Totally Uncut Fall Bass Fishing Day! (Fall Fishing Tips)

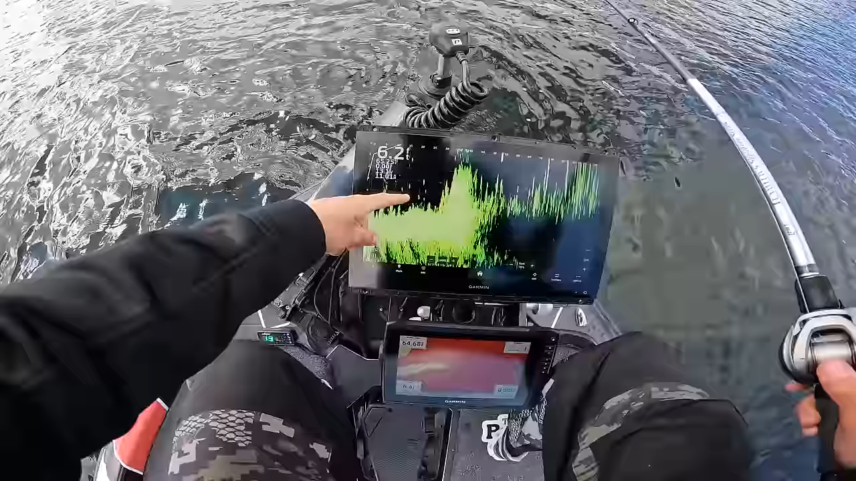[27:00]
That right there is all bluegill. Bunch of them right down there. And so if the forage is here, the wind's blowing into it.